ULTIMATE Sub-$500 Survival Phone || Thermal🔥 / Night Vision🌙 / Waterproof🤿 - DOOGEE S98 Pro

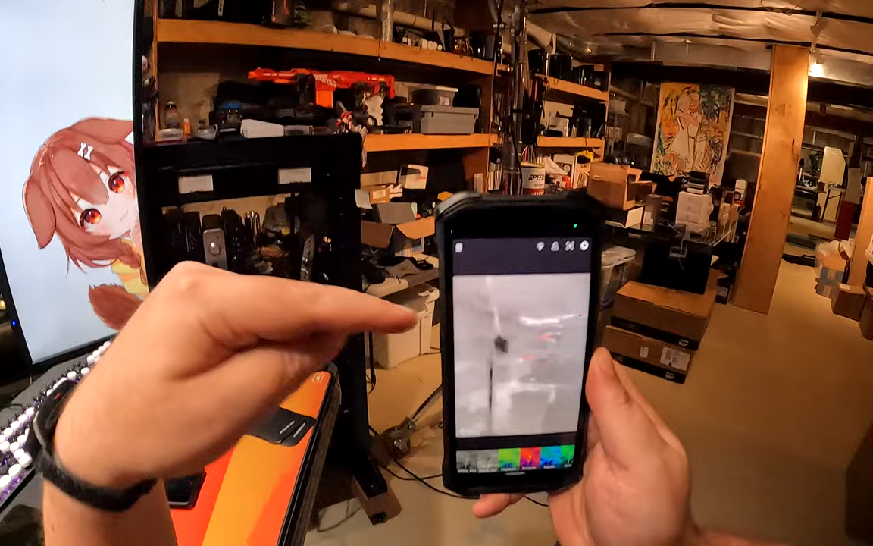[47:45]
So anything black now is a hot thing.
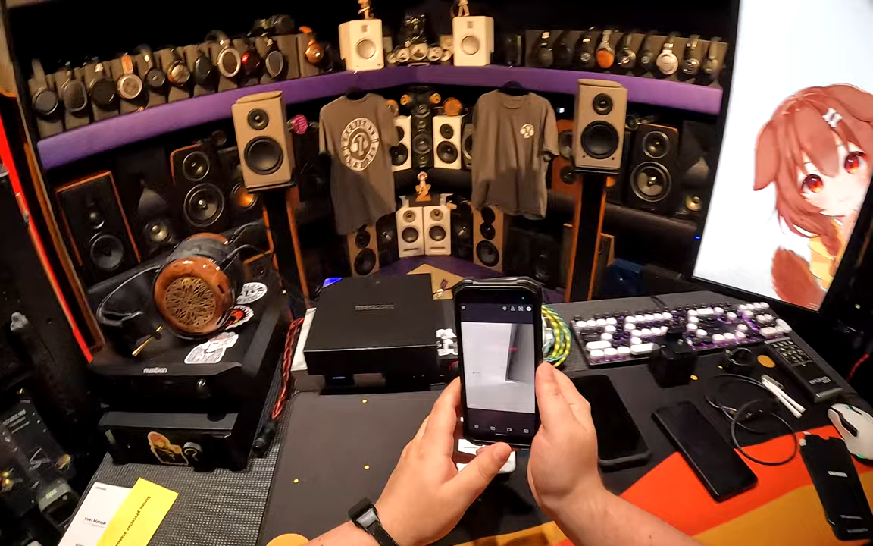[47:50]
So essentially what this is doing is it's taking a picture of the infrared spectrum that humans can't see.
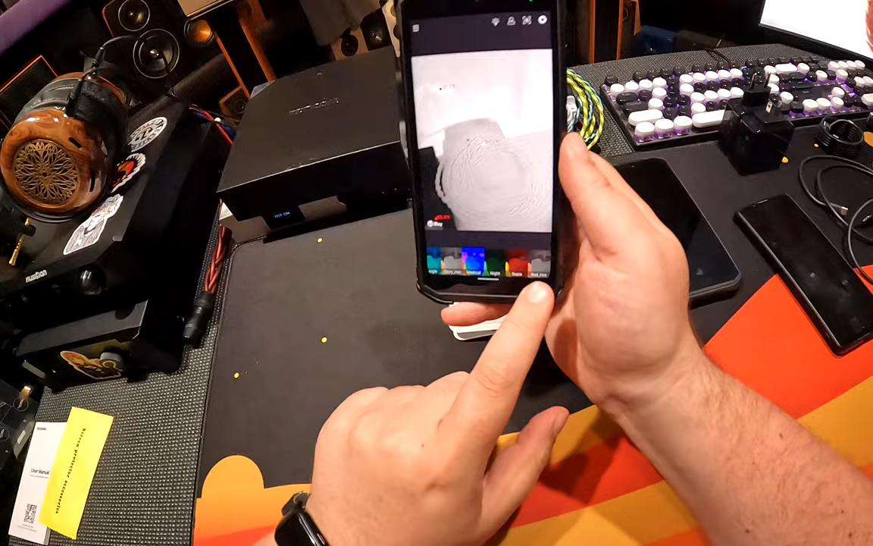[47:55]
And you've got everywhere from red hot, sepia, night. I liked night. Night's kind of cool. It's just green.
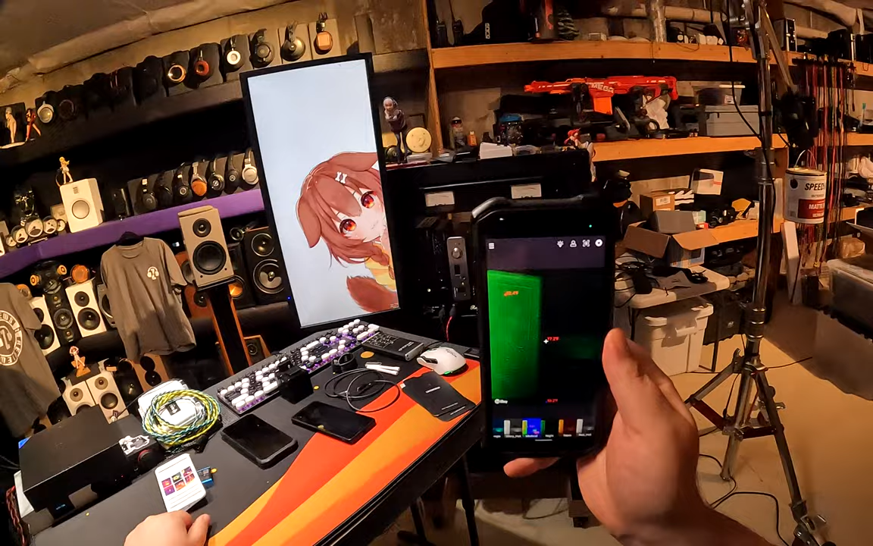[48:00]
By the way, don't turn this app sideways and take pictures with it because you take pictures in video because it
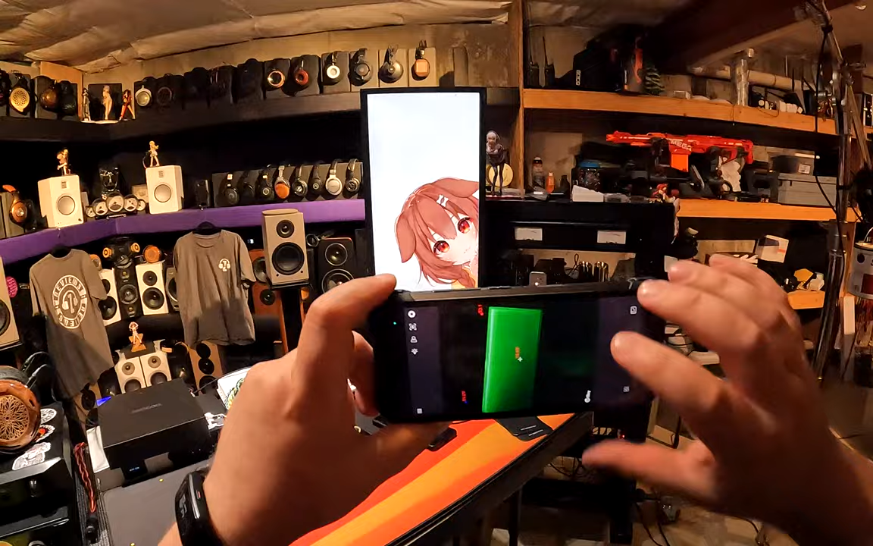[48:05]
doesn't know you're sideways and it always comes out as a vertical video and you have to turn it in your app.
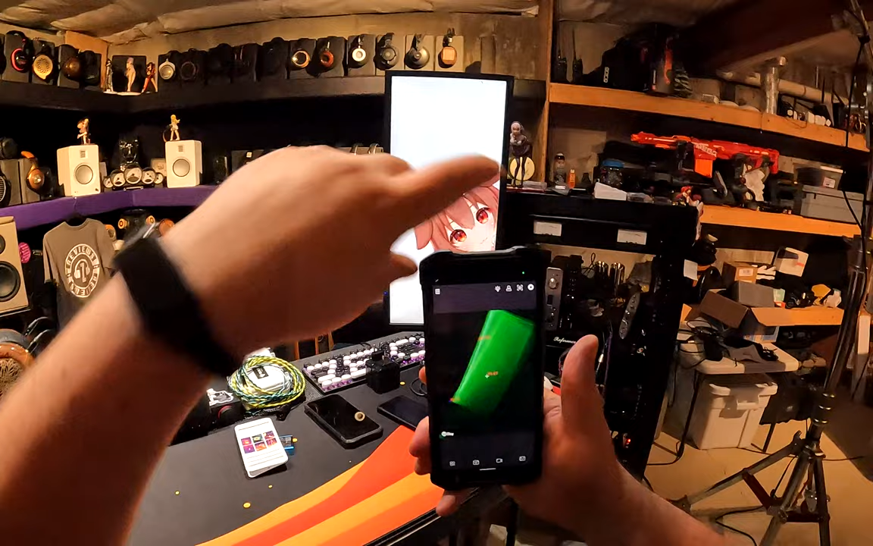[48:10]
So how do I best... I had Ironbow on. Ironbow is my favorite because it's purple. And so what it does is it can look at materials and it varies based on the type of material.
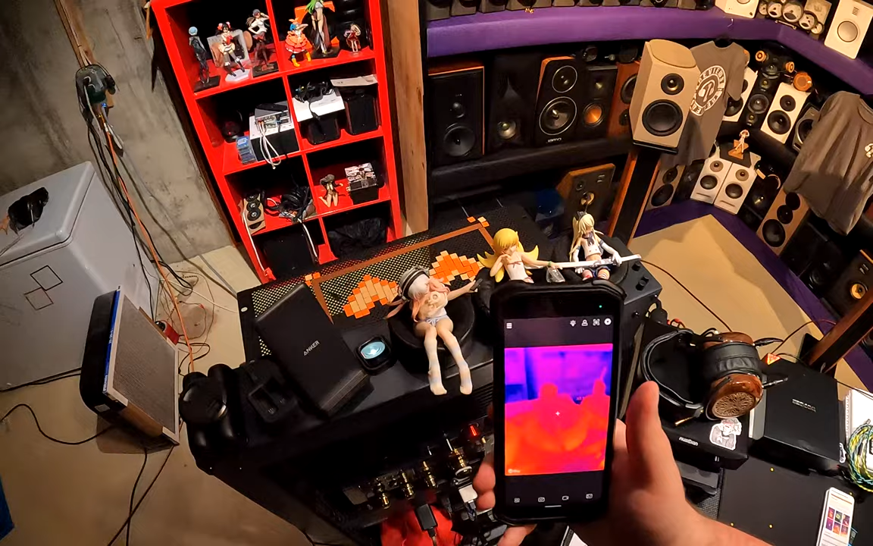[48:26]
And it could tell you if it's hot or not. And it's not like, oh, is that anime girl hot? No, no, no. Here.
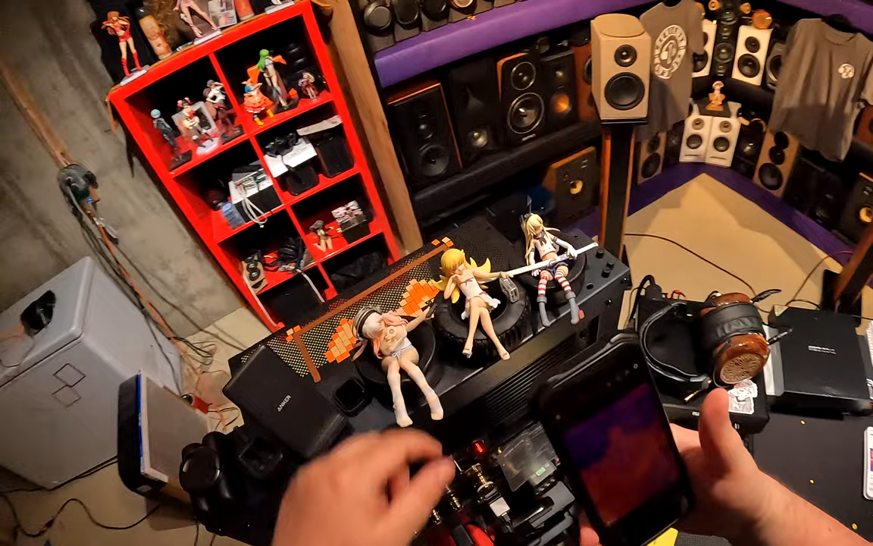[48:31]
We're going to hold Shinobu's knee for a second and then let go.
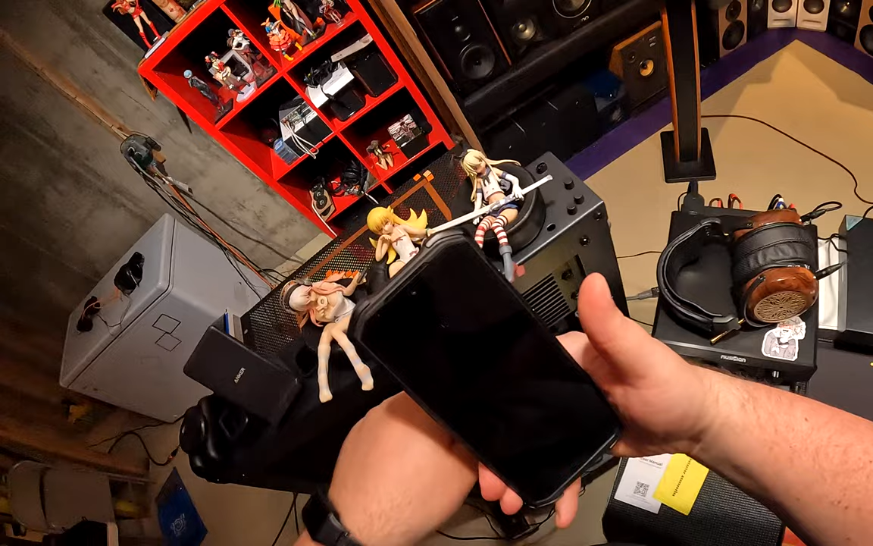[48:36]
And you're going to literally be able to see where I... You want to see some... Want to see some shit?
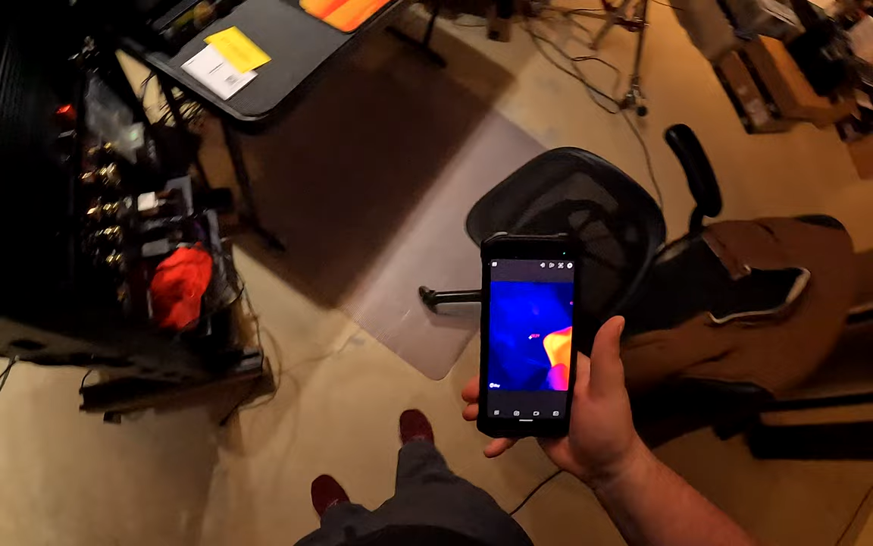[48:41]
There's my seat that my ass has been in. All right? Do you see how glowy my thing is?
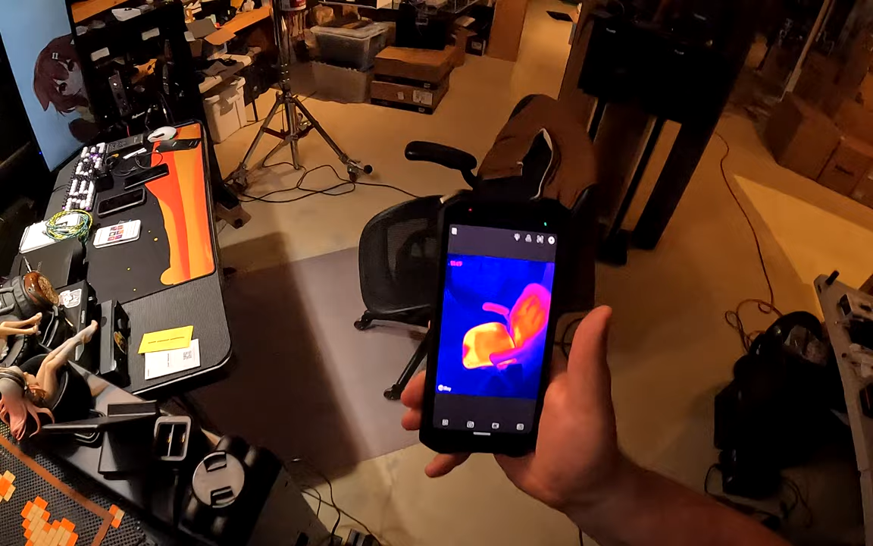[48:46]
And it's showing me that it's 82 degrees. 72 to 82. It's very sensitive. How sensitive?
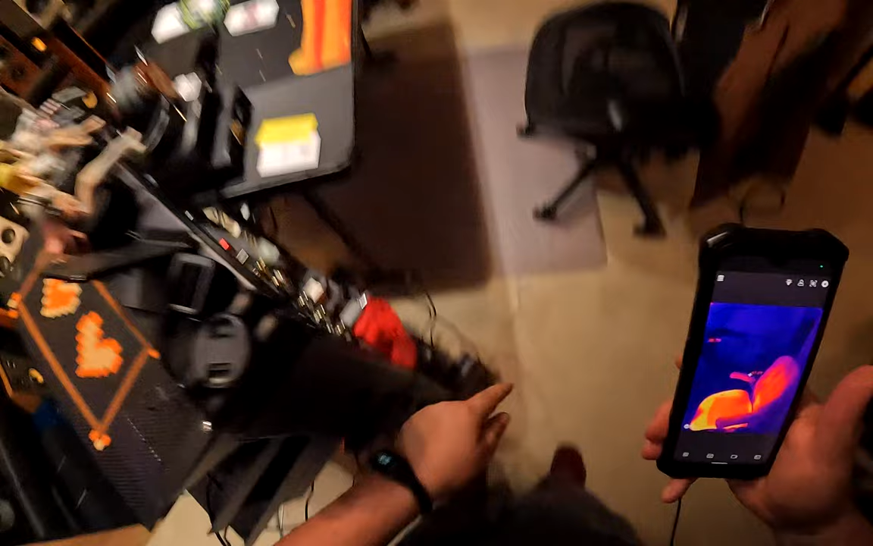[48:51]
We just started standing here. And if I move my feet...
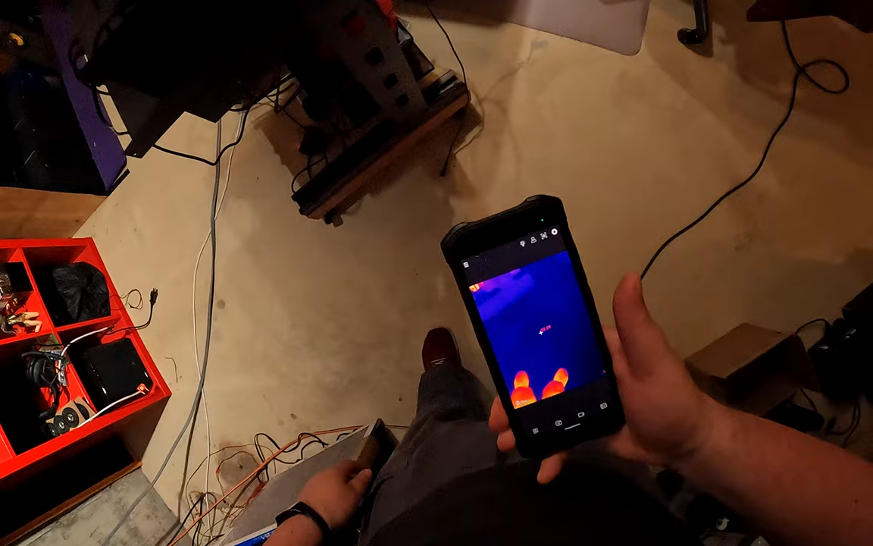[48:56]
Well, there's a little bit there. But if I take... All right, here. You ready for some... You ready for some, like...
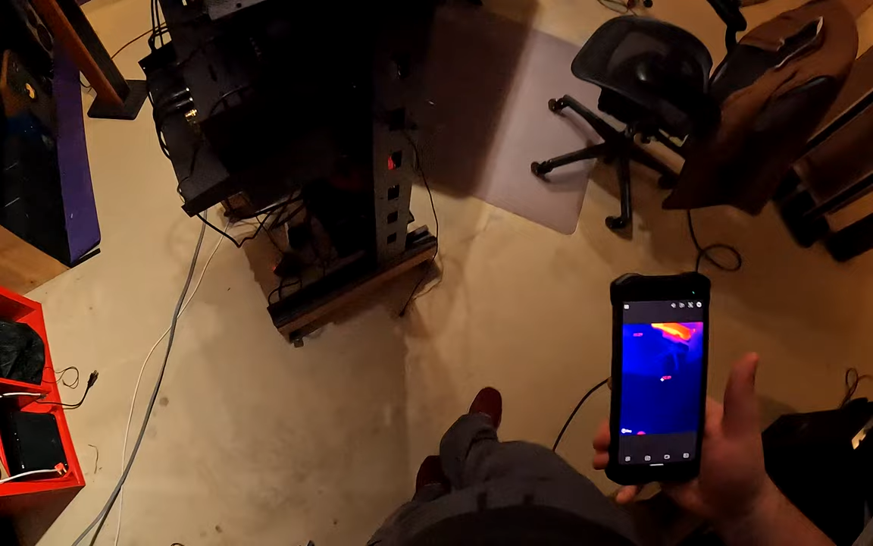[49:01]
Oh, Zeus is buying that shit? I'm taking my shoes off in my basement. And we're going to... We're going to have a little... We're going to have a little backwards walk.
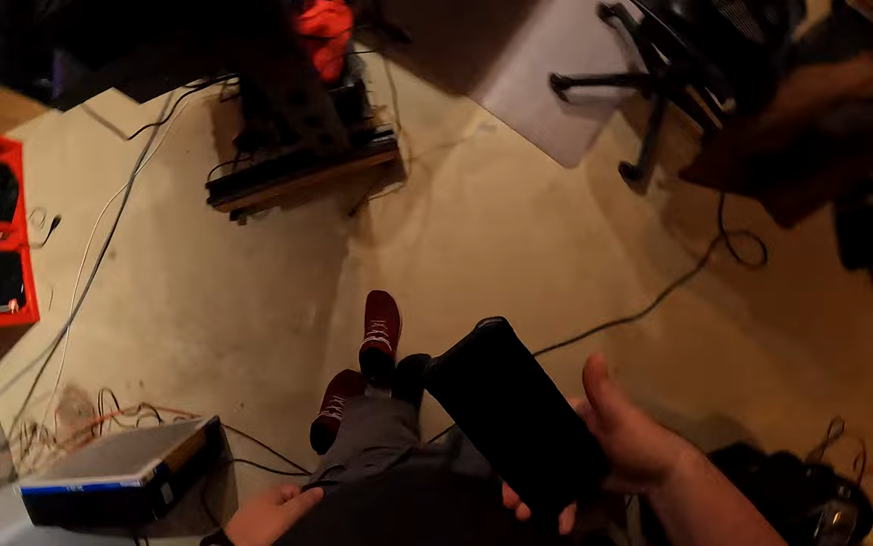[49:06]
And it's going to show my footprints from where I was standing.
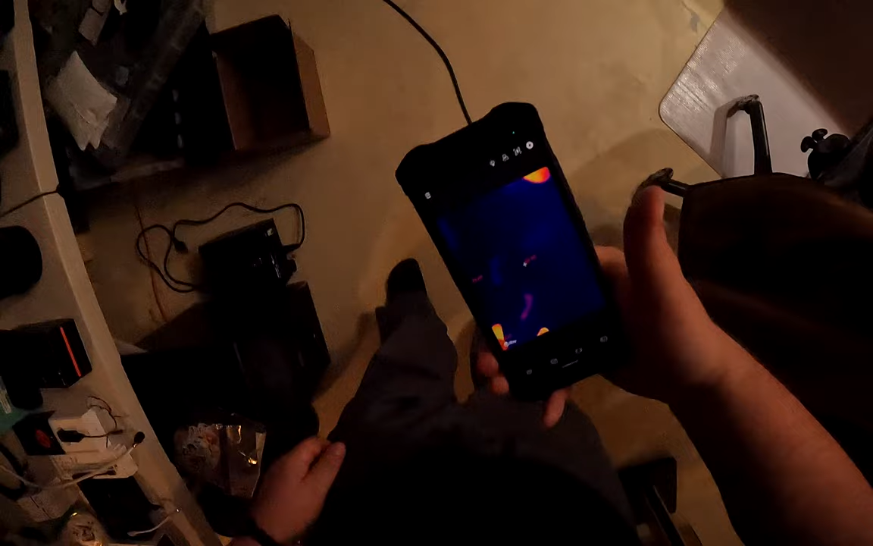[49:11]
Like, for a split second. Like, look at that.
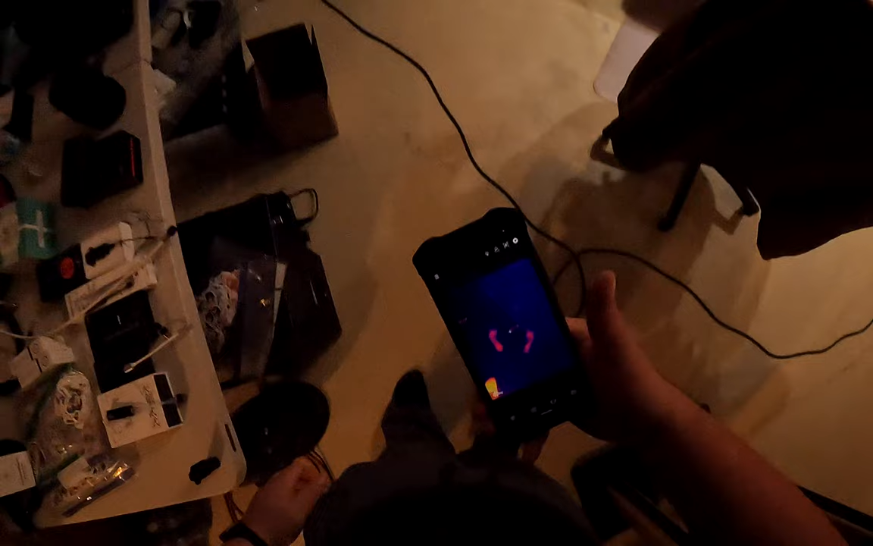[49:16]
They're still there. I can still see the footprints. So, you want to talk about what ghost hunters use?
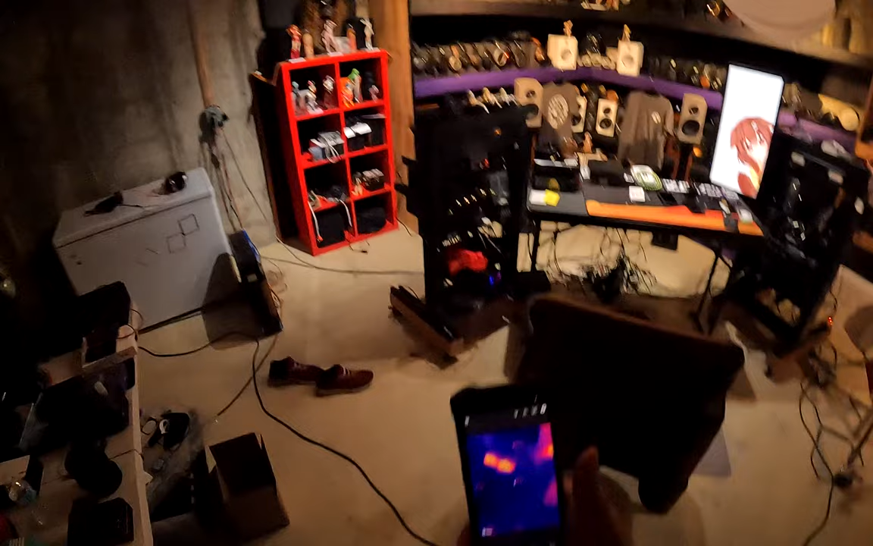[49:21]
This is the sort of shit that ghost hunters use. Everything you see... Let me make sure... I'm going to take the camera off my head again.
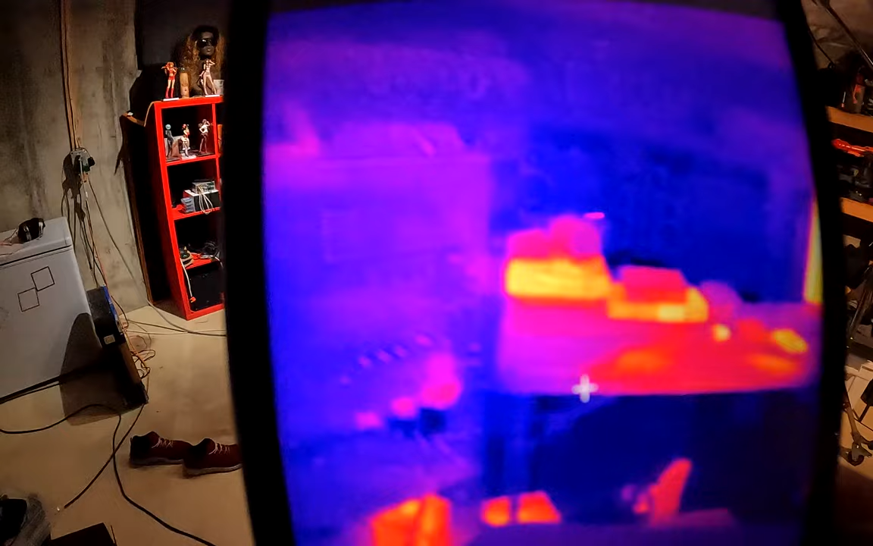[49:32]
Everything you see here that is glowing bright orange is hot. So, my feet are hot if I move again.